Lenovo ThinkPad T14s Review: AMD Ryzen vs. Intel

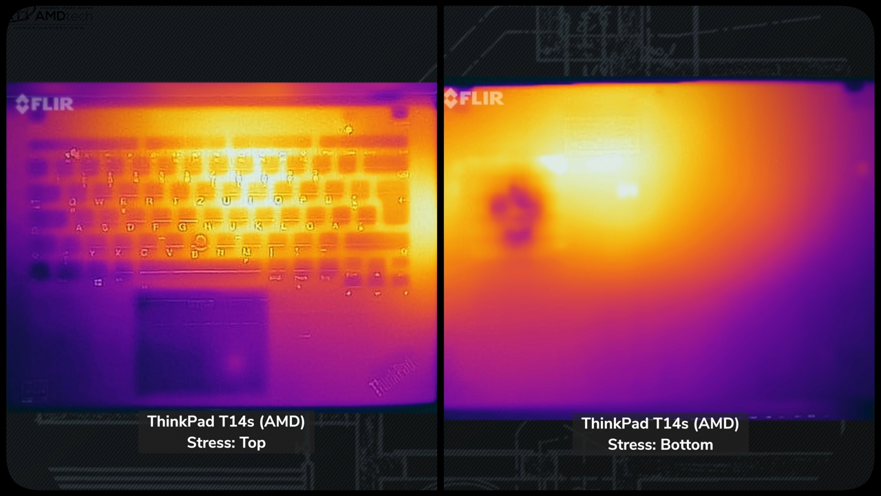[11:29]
the temperature is very similar between these two T14s models but the AMD model is a bit cooler thanks to that higher fan speed that it does have now the TDP figures level off at around 18